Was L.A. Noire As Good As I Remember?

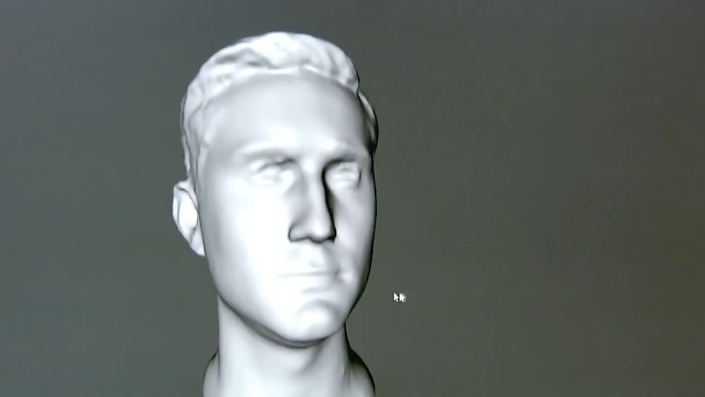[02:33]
Unfortunately the technology wasn't perfect as the motion scanner would just detect the facial movements and led to criticism about the characters lifeless bodies yet expressive faces.